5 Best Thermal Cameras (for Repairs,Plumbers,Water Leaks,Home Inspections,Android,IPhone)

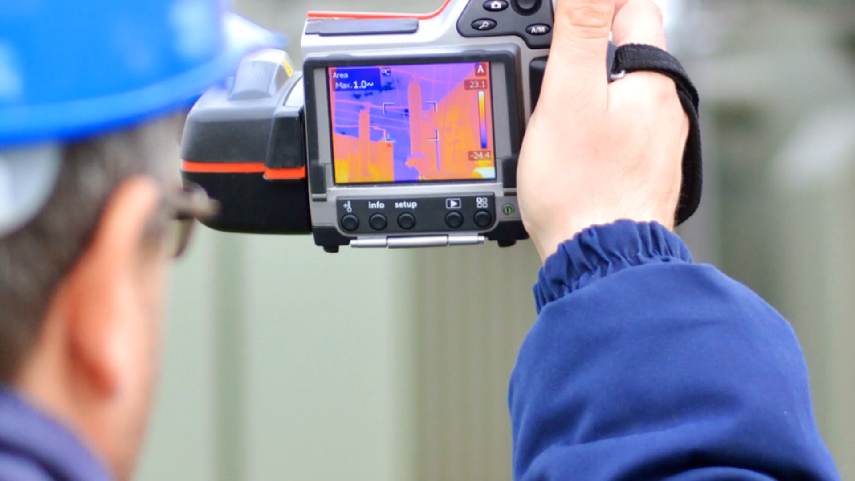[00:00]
In today's rapidly evolving technological landscape, thermal imaging cameras have emerged as indispensable tools across various industries,
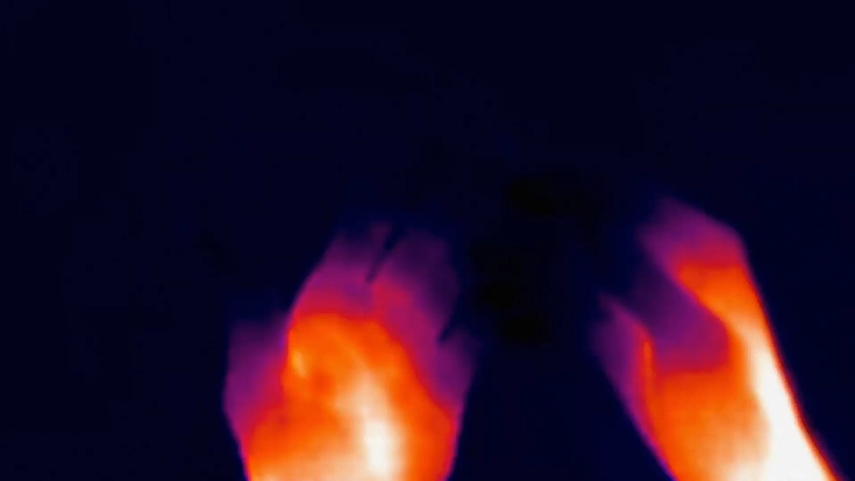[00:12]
With their ability to visualize temperature differentials and identify hidden faults with precision,
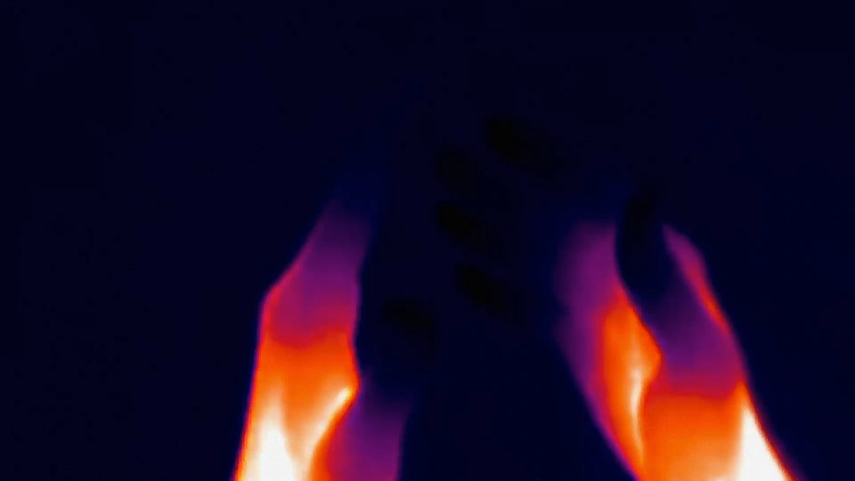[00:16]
thermal cameras have revolutionized diagnostic processes, saving time, minimizing downtime and enhancing safety.
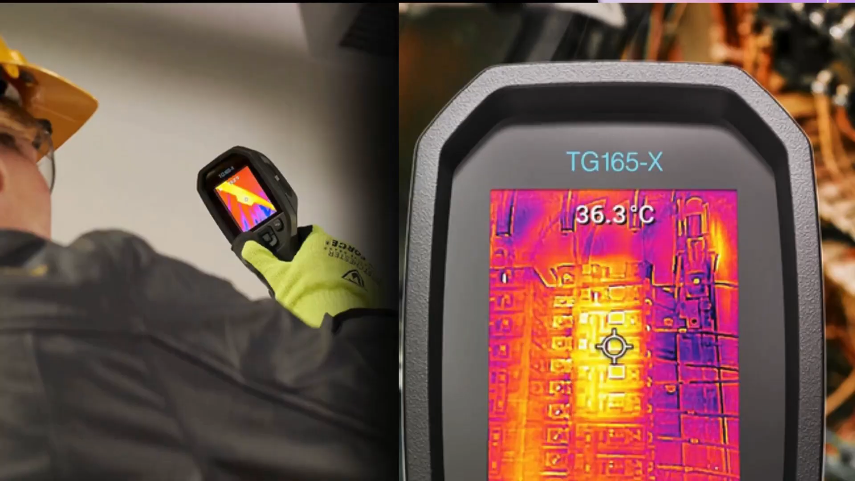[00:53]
On screen: spot 36.3°C
With an infrared resolution of 80 by 60 pixels,
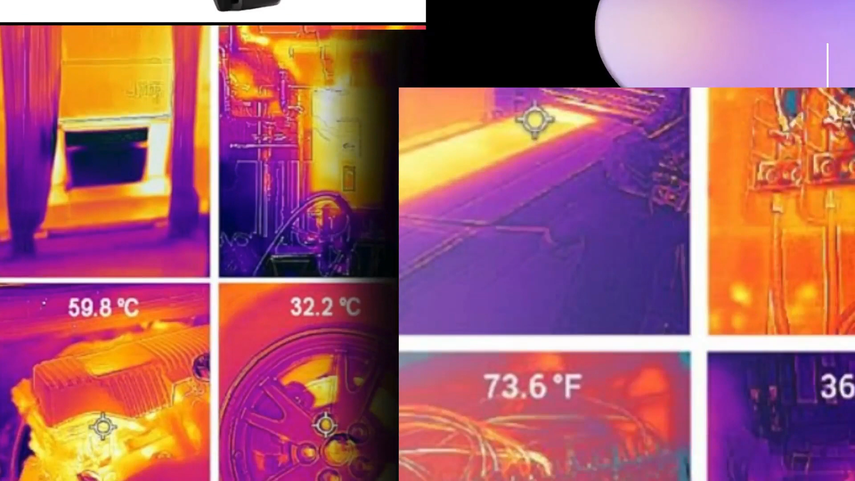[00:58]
thermal sensitivity of less than 70 millikelvins and accuracy ranging from plus or minus one and a half to three degrees celsius, this camera stands out.
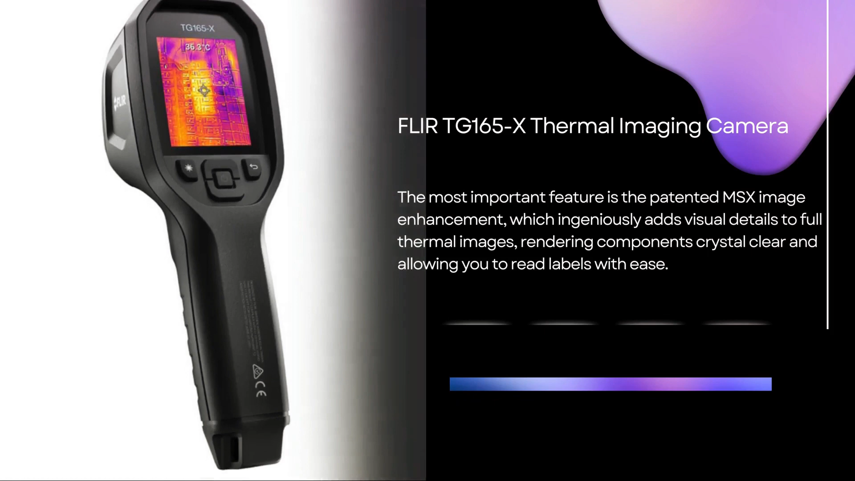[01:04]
Its patented MSX technology offers clear images and its laser speeds up detection, making it ideal for building inspection, HVAC and electrical tasks.
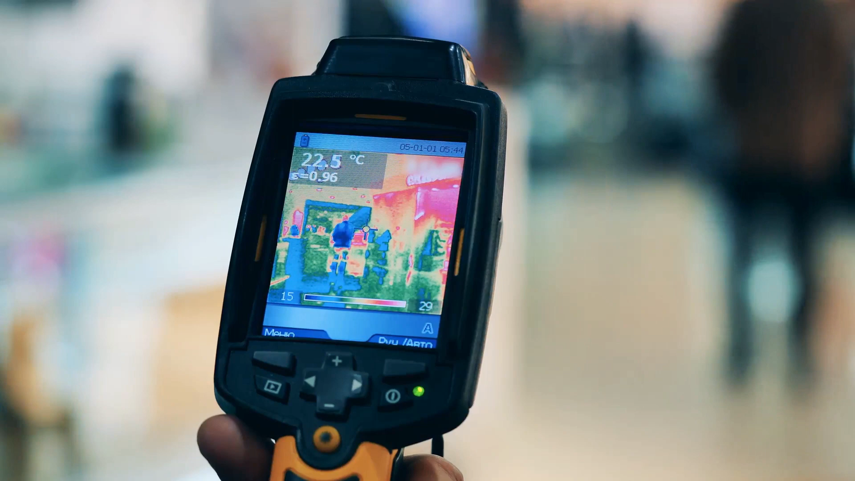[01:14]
On screen: spot 22.5°C
Built to withstand the demands of tough environments,
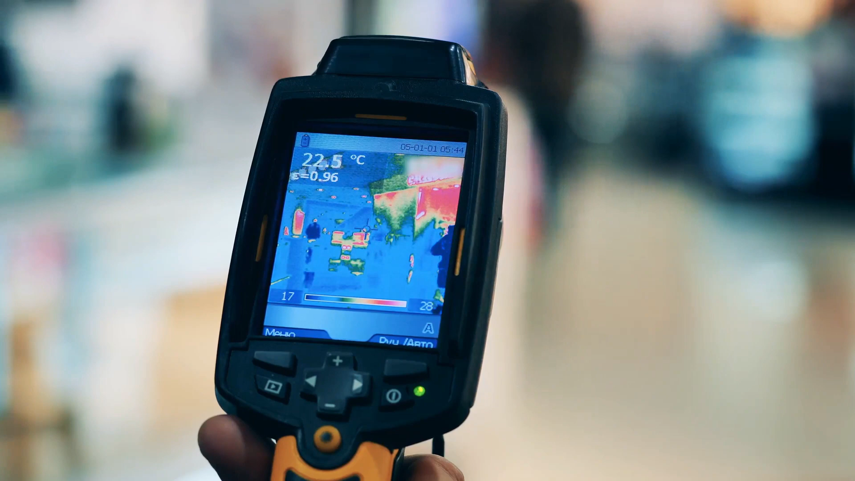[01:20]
On screen: spot 22.5°C
the FLIR TG 165x boasts a rugged drop-tested design housed within an IP54 enclosure,
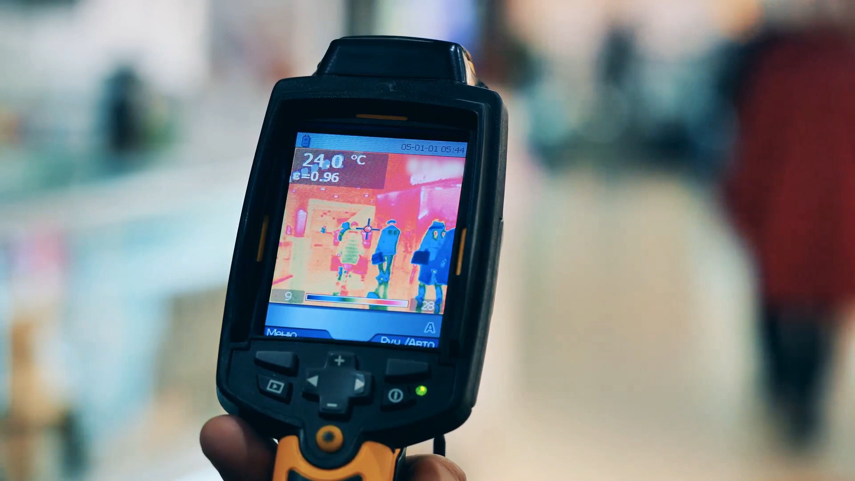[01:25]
On screen: spot 24.0°C
safeguarding it from dirt, dust and oil.
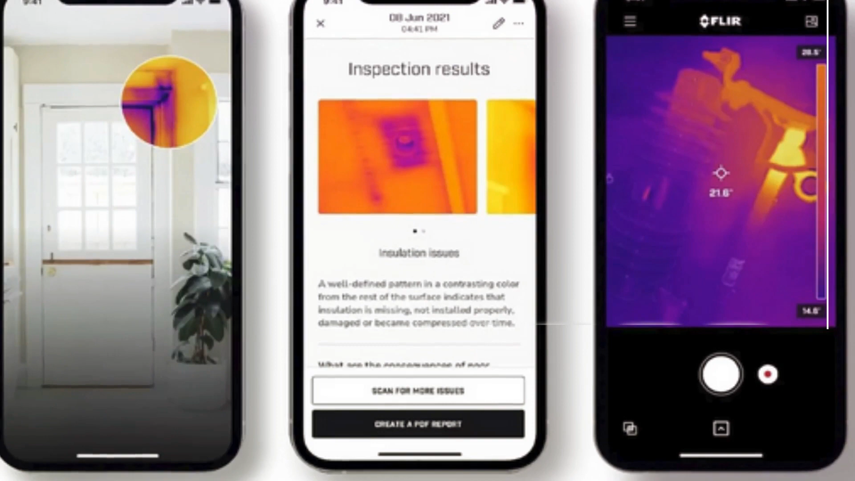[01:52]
Whether you're an electrician, HVAC technician or home inspector,
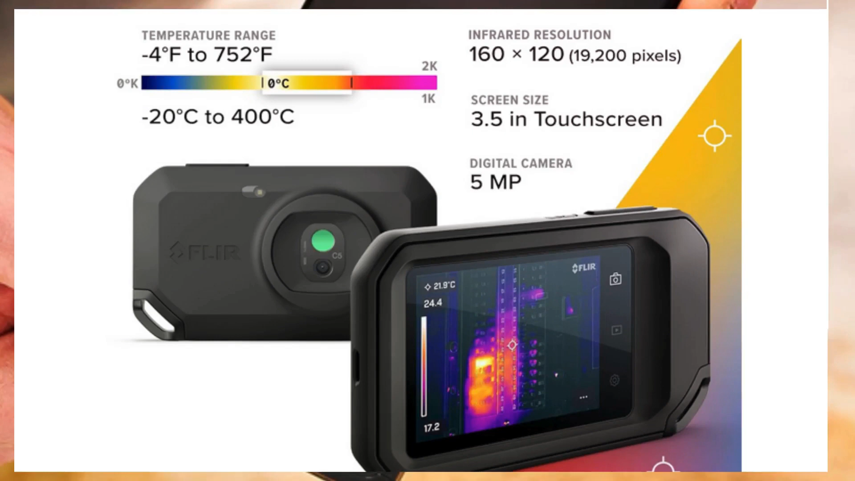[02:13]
this camera quickly identifies and troubleshoots hidden faults with ease and precision. It also features a five megapixel digital camera. The FLIR C5 compact thermal imaging camera
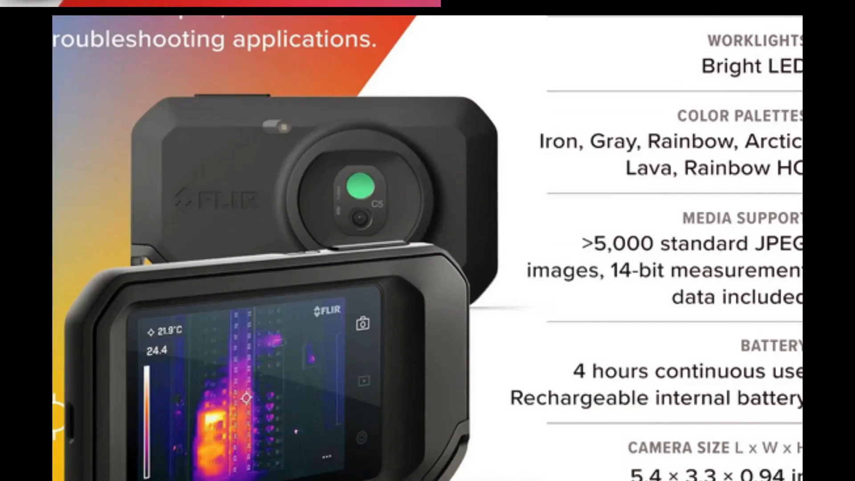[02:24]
On screen: spot 21.9°C
is your go-to thermal camera solution for swiftly identifying and troubleshooting hidden faults with unparalleled ease and precision.
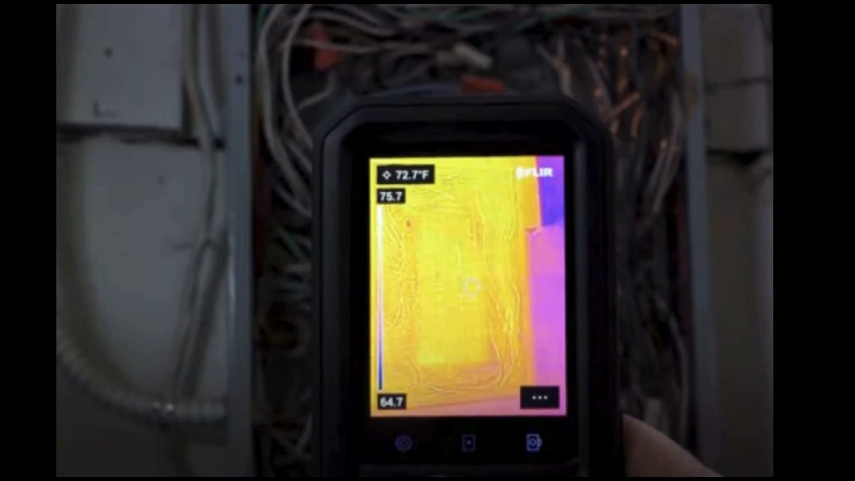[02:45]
On screen: spot 72.7°F
250 rechargeable thermal imaging camera.
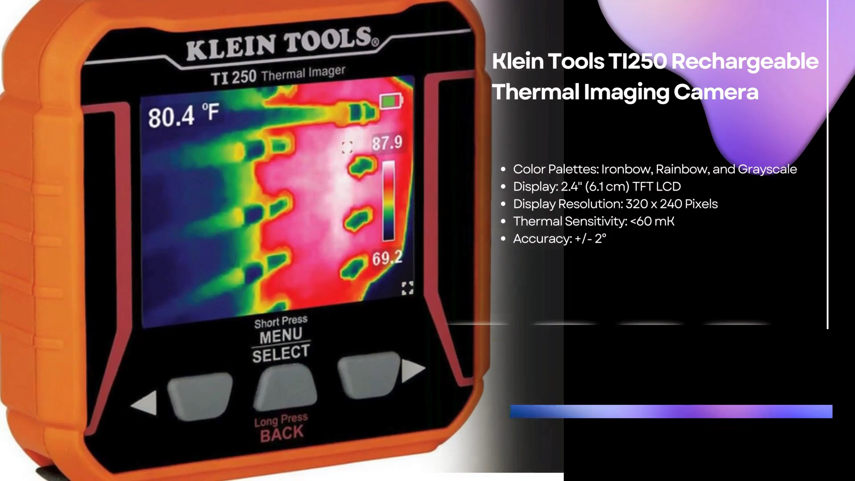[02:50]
On screen: spot 80.4°F
With a 2.4 inch TFT LCD display, a thermal sensitivity of less than 60 millikelvins and an accuracy of plus or minus two degrees,